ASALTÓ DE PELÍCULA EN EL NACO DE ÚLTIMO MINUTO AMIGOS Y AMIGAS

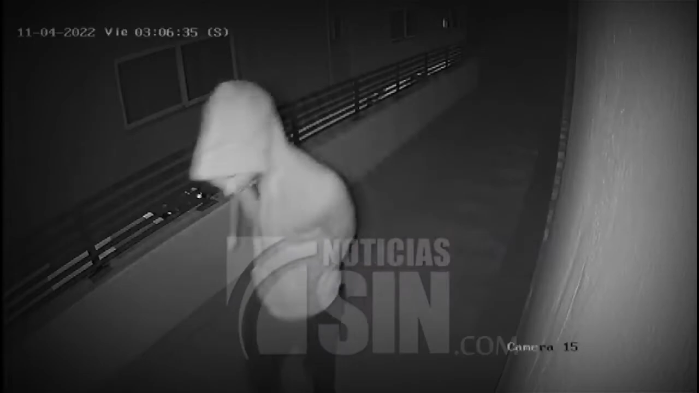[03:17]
Durante unos tres minutos, los ladrones parecen buscar vías de acceso hacia los apartamentos.